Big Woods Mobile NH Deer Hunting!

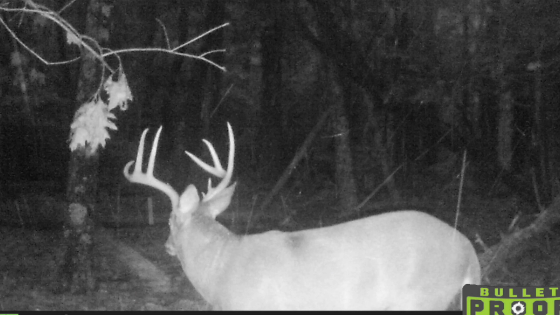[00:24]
but unfortunately it was killed by another hunter.
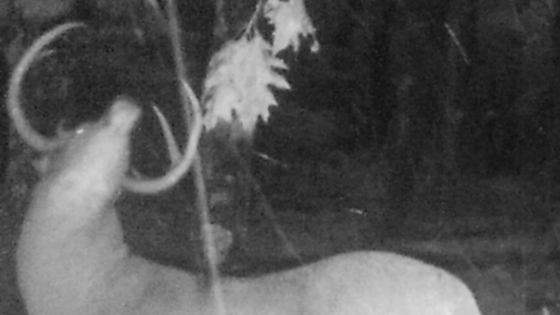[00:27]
So this year I had to change up my whole game plan to be able to try to kill this other crab claw buck that you see right here.